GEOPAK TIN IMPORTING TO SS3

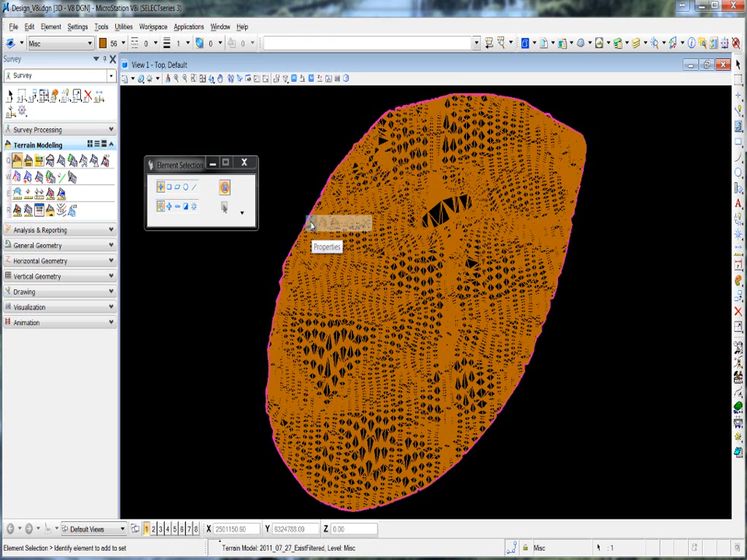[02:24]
give you the left the left click and I'm gonna select the first cycle which is properties so also I'm gonna show you how you can play with the this with the I mean with
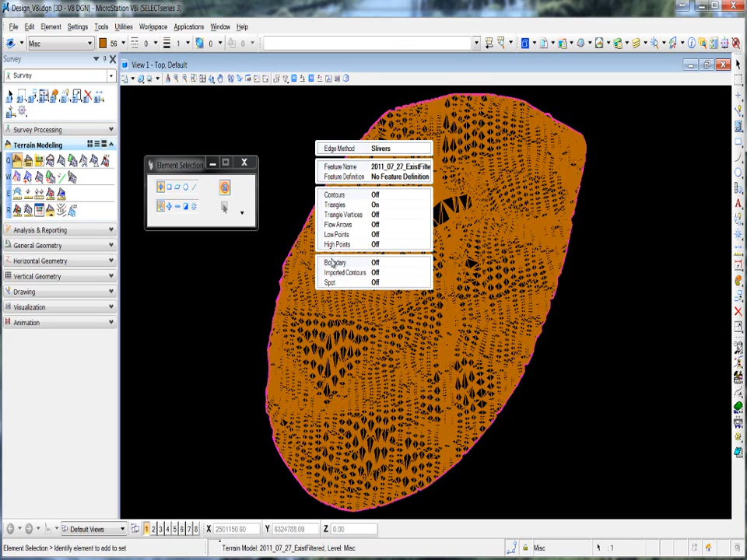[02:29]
the triangle how you can display on and off so in case if you want to check off the triangle so what I need to do is just select triangle
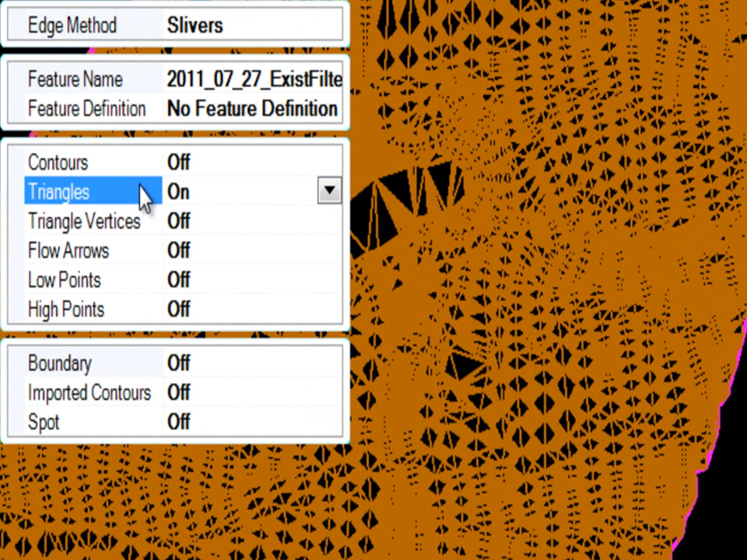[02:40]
click right on the triangles then it's gonna put this arrow and I wanna say let me check off the triangles okay in case